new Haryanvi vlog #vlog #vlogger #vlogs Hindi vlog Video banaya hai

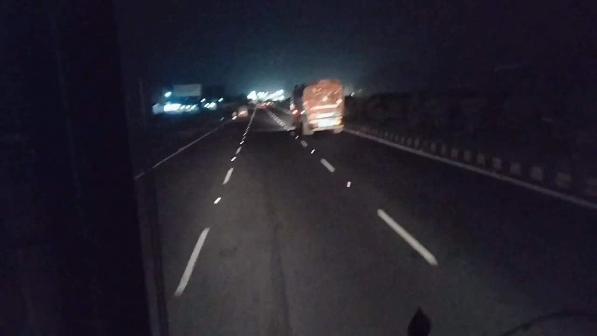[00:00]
हेलो गाइस, आई होप कि आप सभी अच्छे होंगे। और भाई ये हम हैं और ये हमारी गाड़ी है। और देख ये गाड़ी चला रहा है भाई, ऐसी गाड़ी है हमारी हार्ड बम्बार,
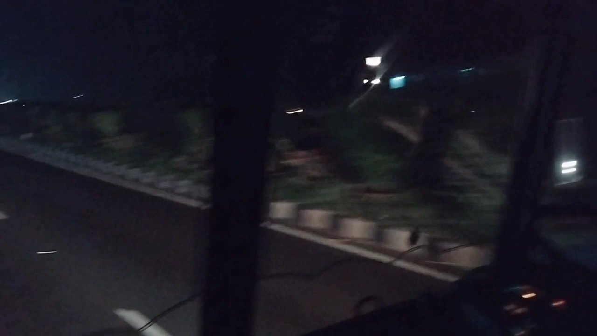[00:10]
बिल्कुल आर पार स्वाद दिखता भाई, कहीं से भी कुछ भी देख लो हमारी गाड़ी में आप।
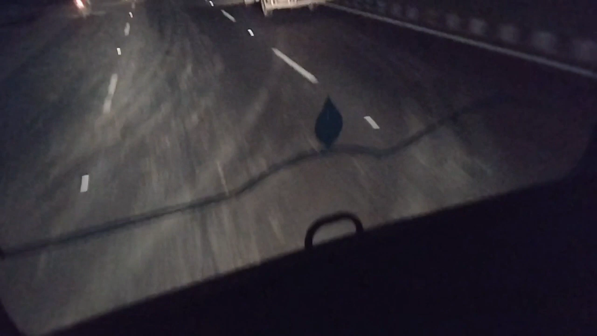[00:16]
और भाई हम हैं मथुरा टूर पर, हम जा रहे हैं आगरे के लिए। आगरे से सुबह लोड करेंगे, अब देखते हैं। देख इस गाड़ी में देख, अभी बत्ती चढ़ा फिलहाल।
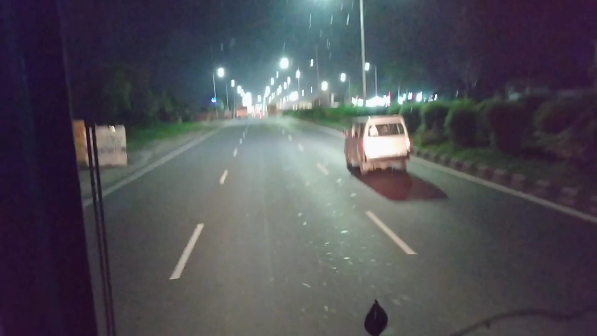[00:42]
और हम पहुंच गए भाई टूल पर, क्या आगे टूल का बोर्ड। और आगरे से हम गाड़ी लोड करेंगे और लोड करने के बाद में फिर आपको वहाँ का नज़ारा दिखाएंगे भाई।
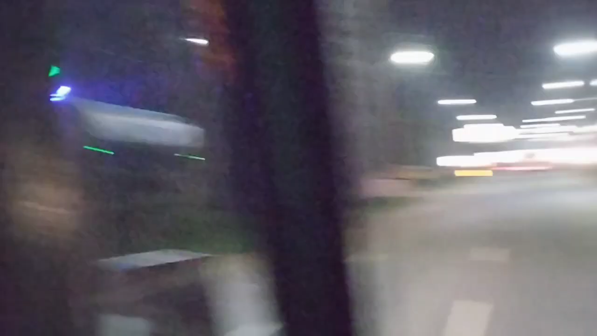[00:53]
वो आगे मेवाती होटल में नहीं बैठे हैं, माँ की नमा रहे हैं
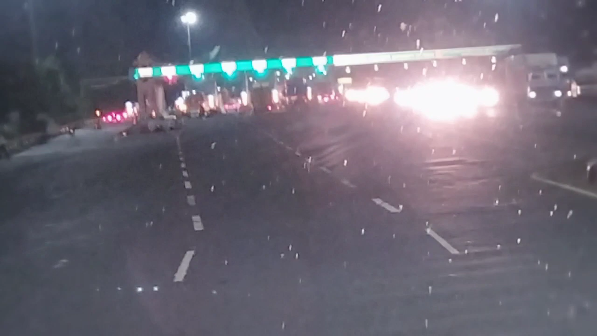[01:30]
अब पहुंच चुके हैं टोल पर, अब हम आपको दिखाएंगे। ये देखना गाड़ी लाइन में लगी हुई है,
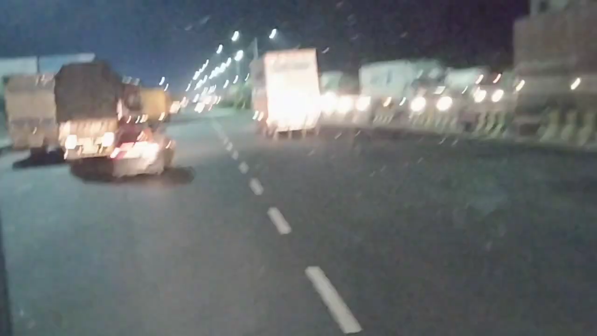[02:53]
ये गाड़ी वाला है सारा टूल टैक्स वाला, इनके किराया बल्ली आई। देख यू जा रही गाड़ी टीसीआई की यार, ये बेफालतू लूटन बन रहे हैं, ड्राइवर ने सही इलाज करो, सारा किराया बल्ली है।
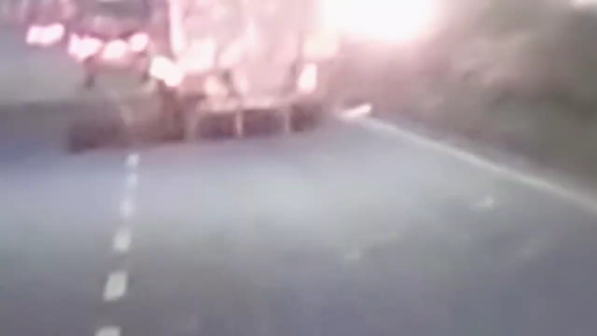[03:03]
और भाई हम सपोर्ट करना रहे, खैर सही बात ना आयो, रोड पर टैक्स है, रोड बनाने के पैसे ले रहे हैं, तो टैक्स देख ना ले रहे भाई, भाई ऊपर से वादे का आ रहे हैं, ऊपर ऑर्डर है जांच ले रहे हैं भाई।
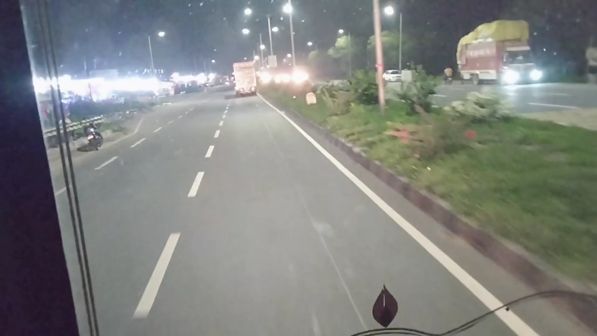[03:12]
और भाई देख यहाँ पे नई नई रांड है, वो दे रही टॉर्च देख।